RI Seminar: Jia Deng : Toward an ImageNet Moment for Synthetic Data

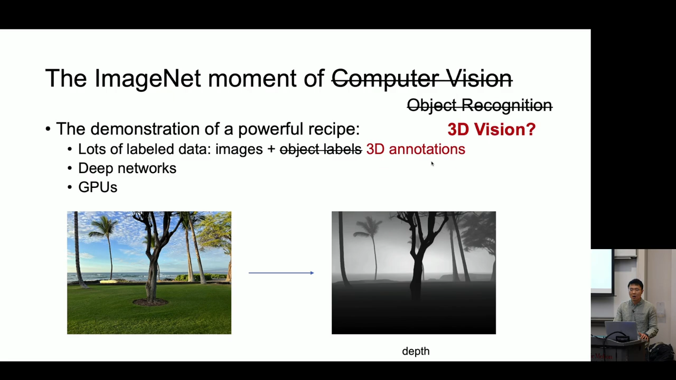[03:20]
That is, you have images and you have annotations of the 3D ground truth. In this particular case, you want the ground truth depth values for the pixels. Right? So why can't we just go out and collect depth ground truth values? This is because it's difficult.